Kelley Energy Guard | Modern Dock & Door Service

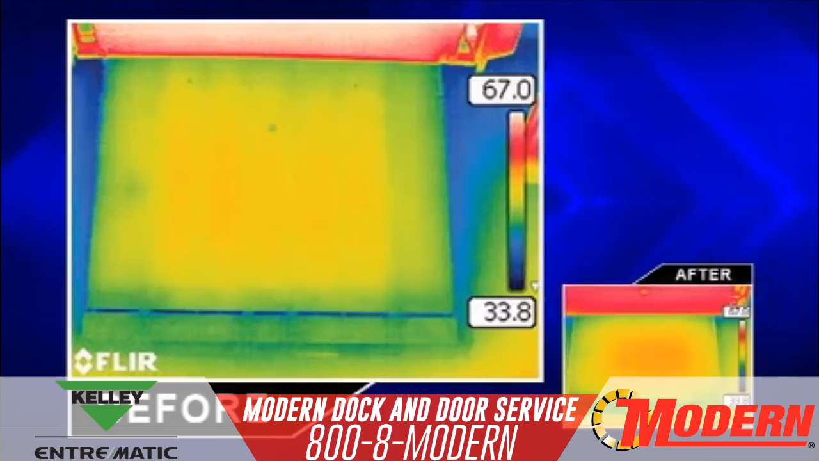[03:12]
you can see blue coloring around the leveler. This indicates a temperature difference as a result of cooler air transfer through the perimeter gaps. The after image clearly shows how Energy Guard stops infiltration of air in or out of the facility and protects facilities from expensive energy loss.